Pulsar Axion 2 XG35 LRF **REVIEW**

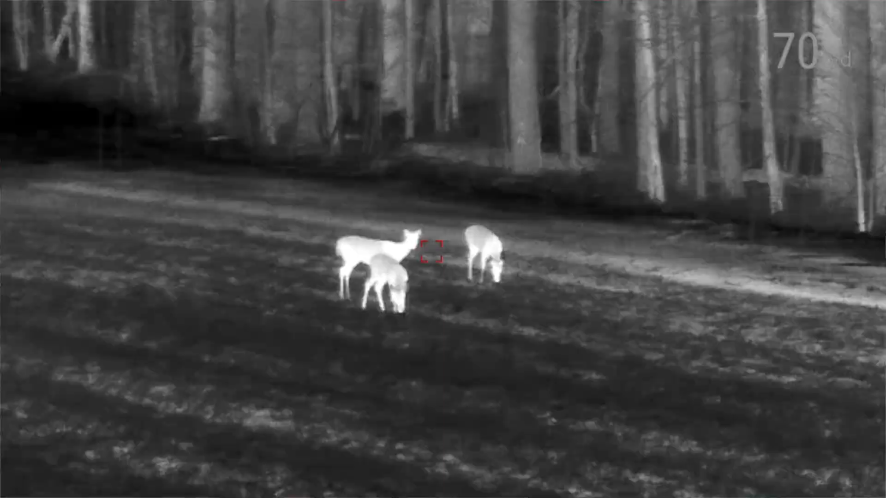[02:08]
First of all, I mean, adding this laser rangefinder on the side of it, you know, it's only, what, three or four ounces?
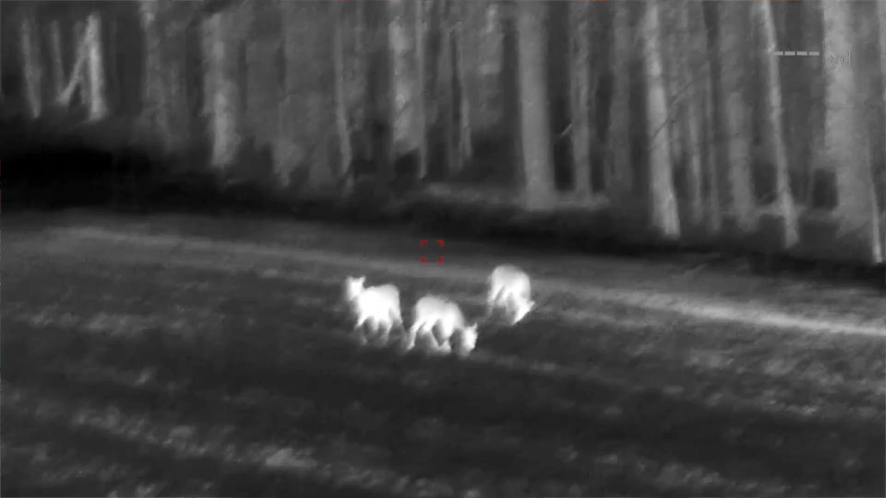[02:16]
And it only weighs eight ounces to begin with,
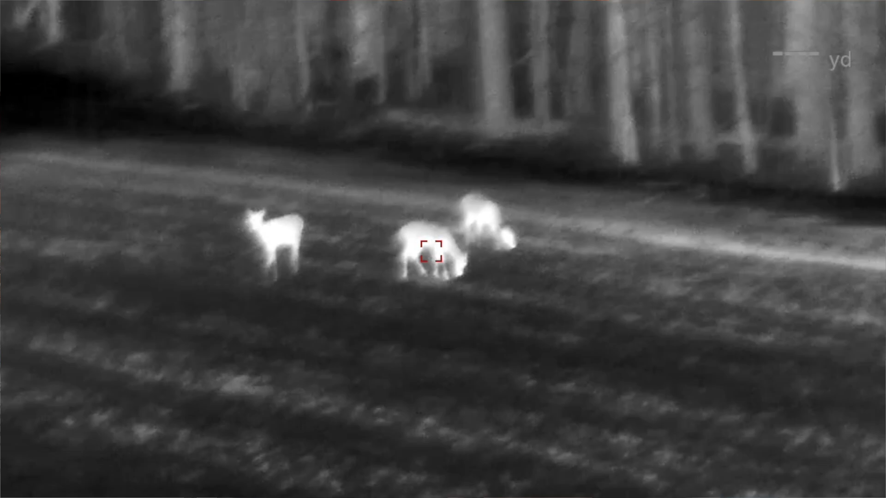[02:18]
you have a 640 thermal monocular plus a laser rangefinder.
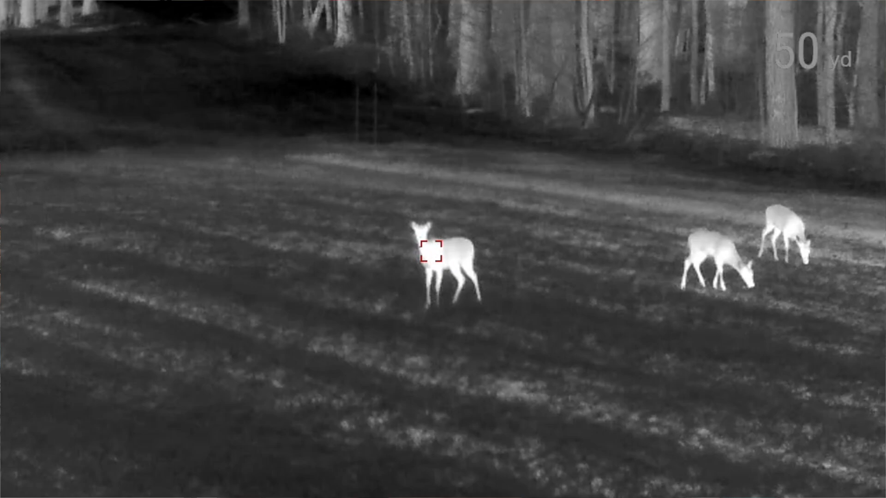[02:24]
And this laser rangefinder works out to like a thousand yards.
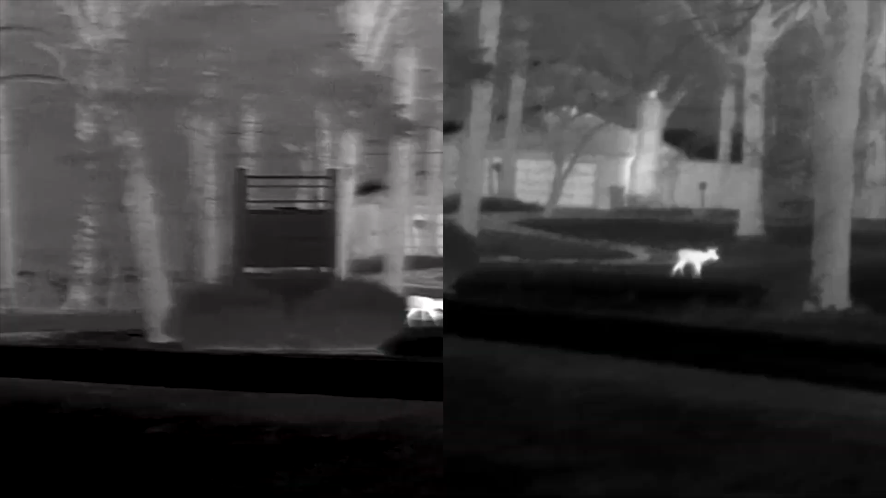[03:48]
It's not nearly as good as an XP50, but it is better than the XQ series, especially on clear nights.
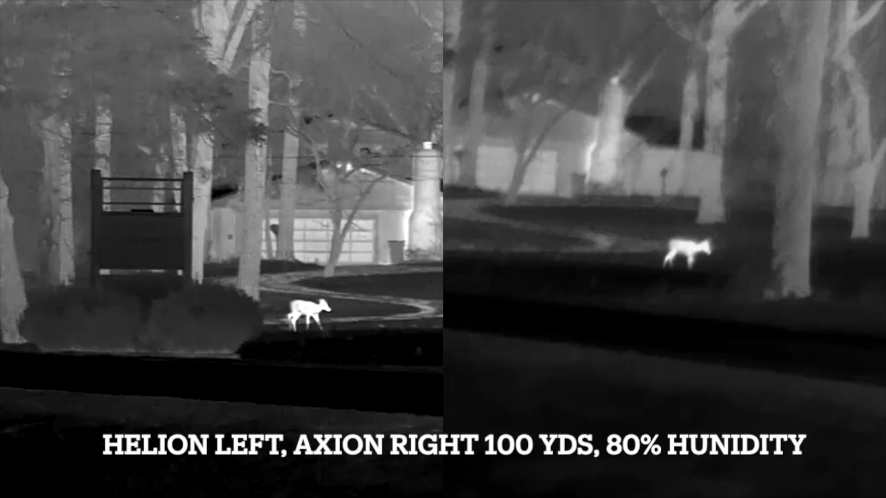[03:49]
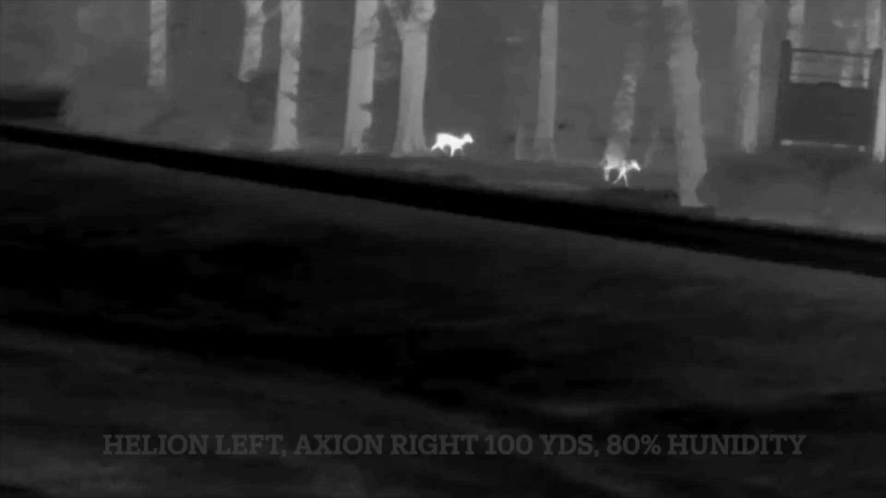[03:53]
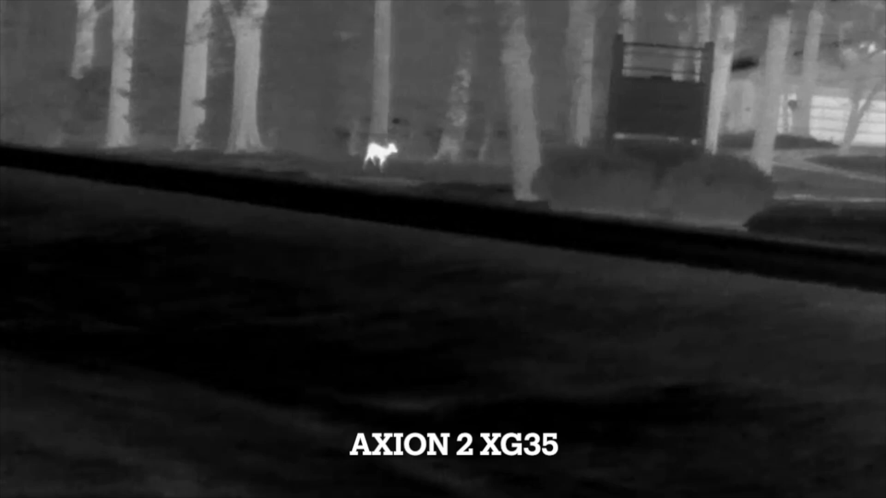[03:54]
Now, on the high humidity nights, you know, it's, it's got a little noise on the screen, but when you're having a clear night, it does a really good job.
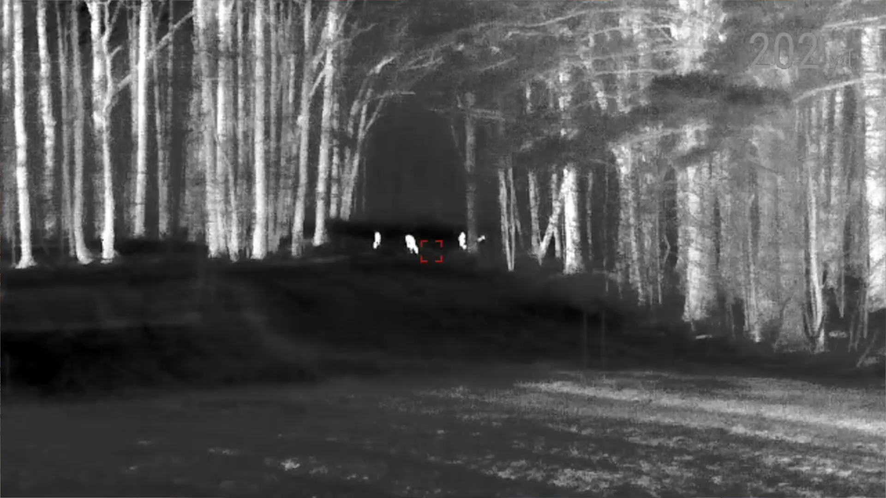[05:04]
and we've got about 30 minutes of hunting time left before it's dark.
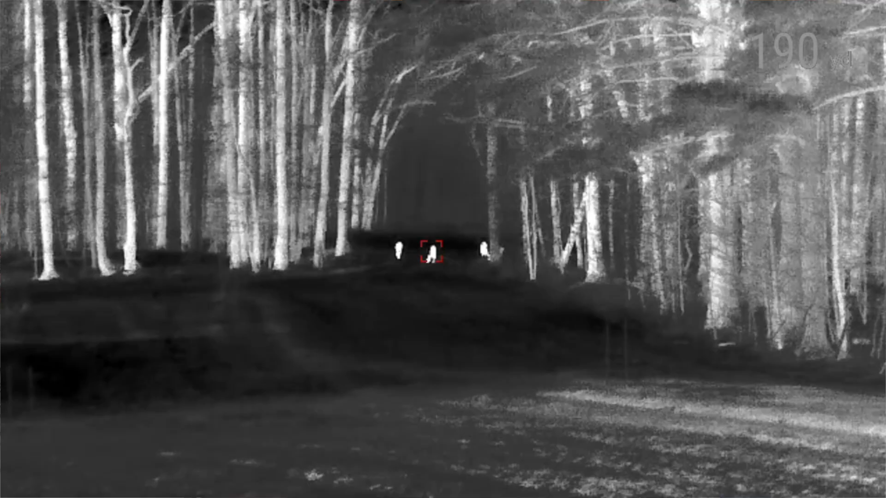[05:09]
So, at 5 o'clock, you know, I could see deer moving around back in the back or something moving around back there,
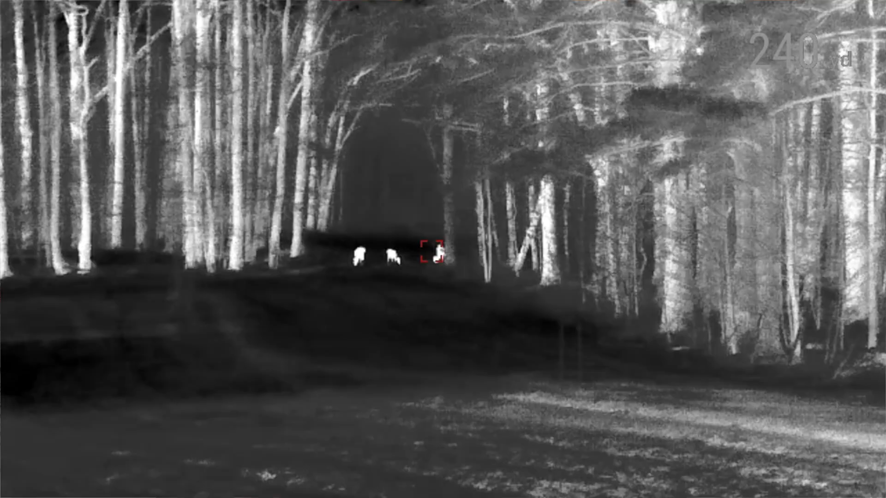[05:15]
but when you pick up this thermal,
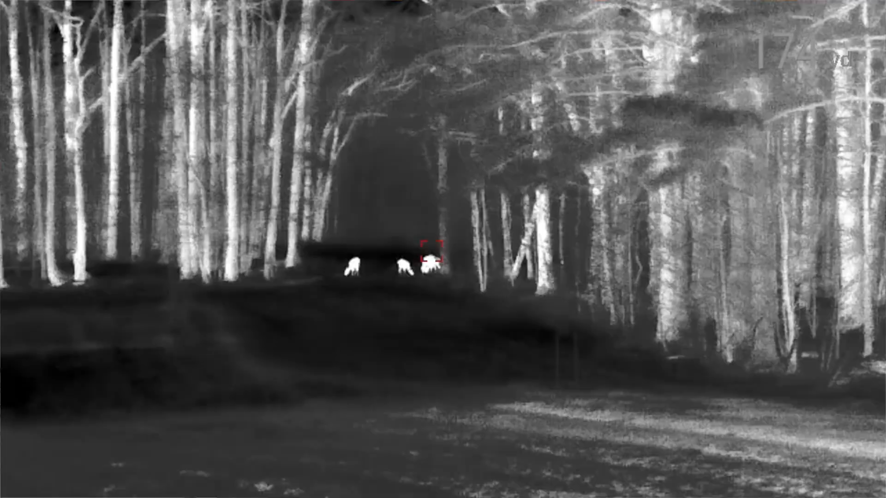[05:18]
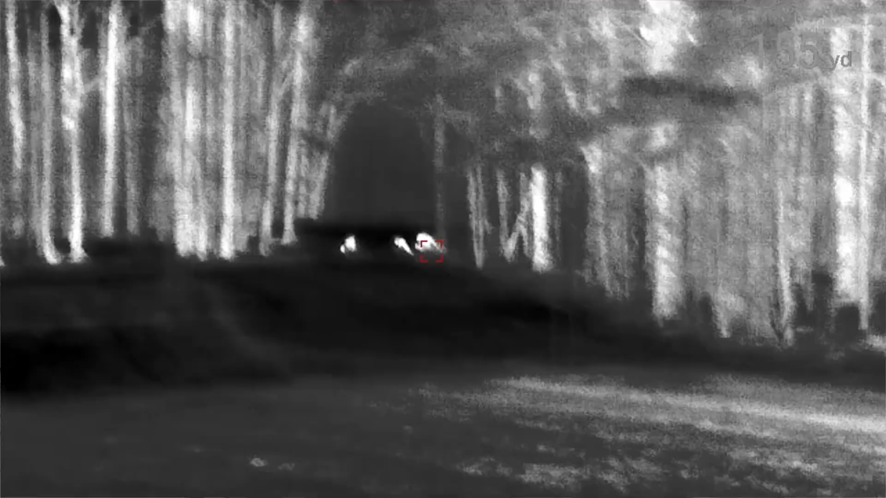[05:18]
you can see that if it's a deer or whatever, at the 200 yards, I mean, you can take this little, you can take this little monocular, and at 200 yards, you can tell exactly if it's a coyote or if it's a deer.